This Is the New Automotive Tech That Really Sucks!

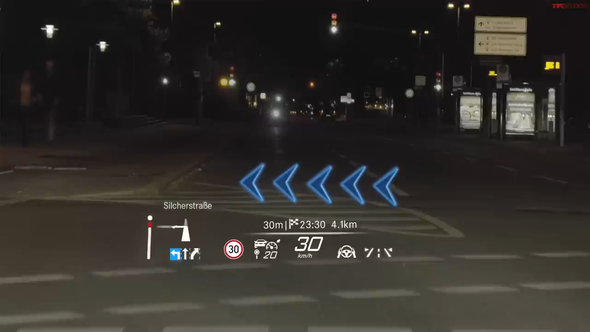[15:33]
Yeah, the only one I like, actually, is Mercedes has a system where it superimposes the arrow directional over the hood of the car when you're using navigation. So it's not like here where the screen is. It's like where the hood ends. And so you come up to, let's say, a T-junction. Yeah, the way they make it look.